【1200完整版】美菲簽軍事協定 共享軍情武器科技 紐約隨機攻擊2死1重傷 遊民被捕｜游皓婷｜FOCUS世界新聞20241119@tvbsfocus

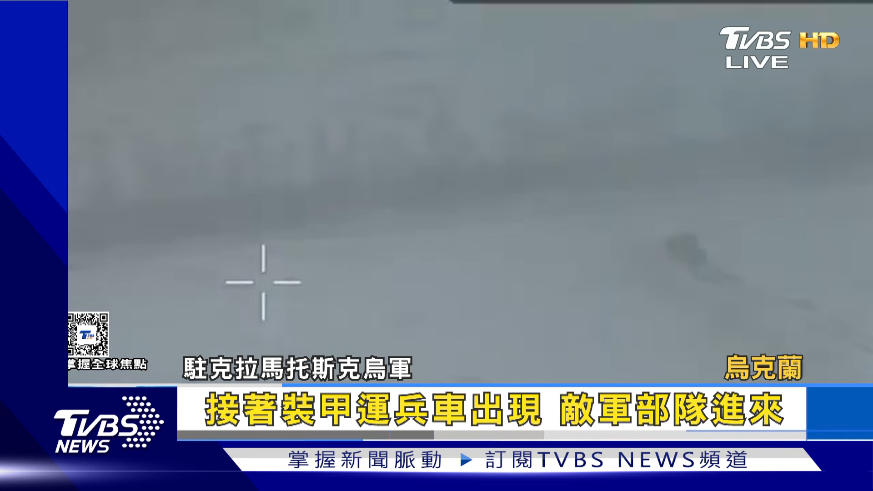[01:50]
这两支俄国步兵队试图袭击乌东克拉玛托斯克地区万万没想到自己会有去无回乌克兰当地部队